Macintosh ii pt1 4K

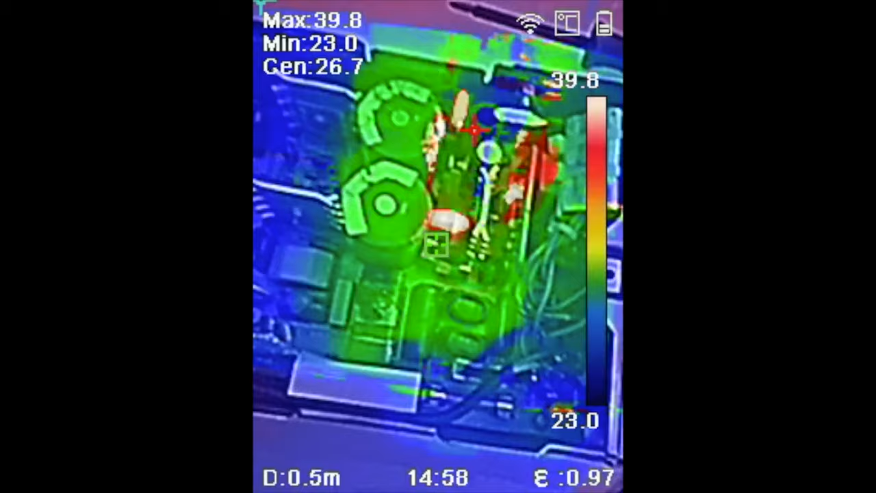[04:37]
A quick check with the thermal camera shows no alarming temperatures under no load.
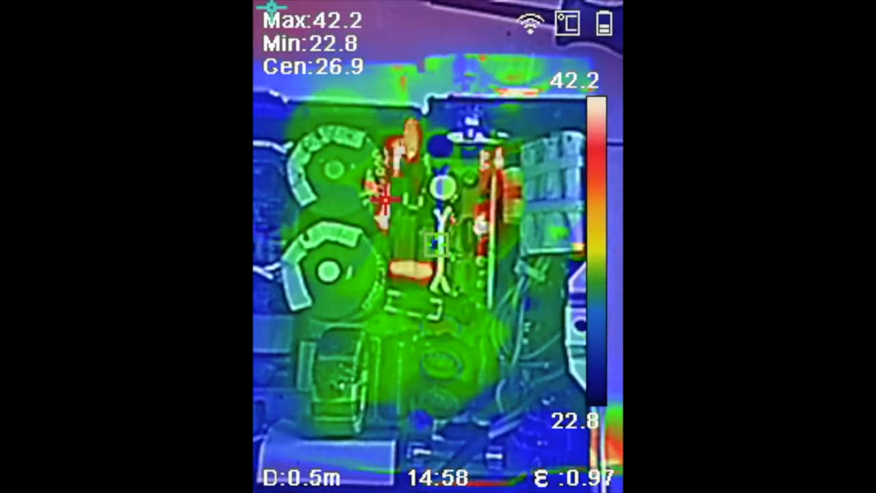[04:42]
Two NTCs get pretty hot a few seconds before cooling off, after keeping inrush current in check.
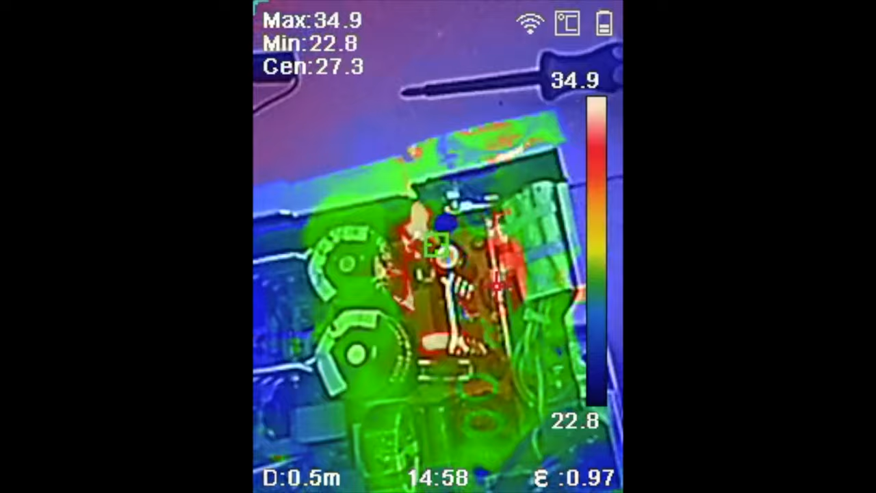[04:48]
After that, the hottest parts are the two resistors balancing the voltage across the caps in the input section.